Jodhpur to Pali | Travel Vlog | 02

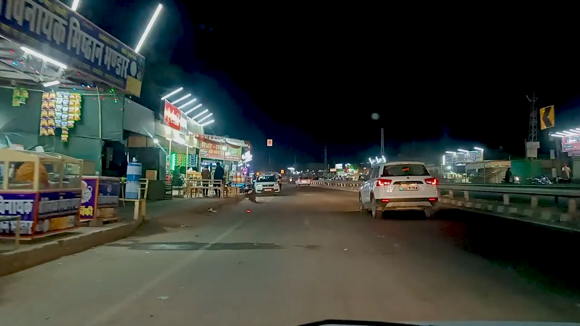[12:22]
तो ये डांगियावास है, बहुत ही फेमस है यहाँ पे, एक मीठा सा हलवा भी मिलता है यहाँ पे, नमकीन वगैरह, तो ज़्यादातर लोग जो लोग आते हैं यहाँ पे वो रुकते ही हैं यहाँ पे ना। तो इसके बाद में बस आधा घंटा और लगेगा, हम घर पे पहुंच जाएंगे।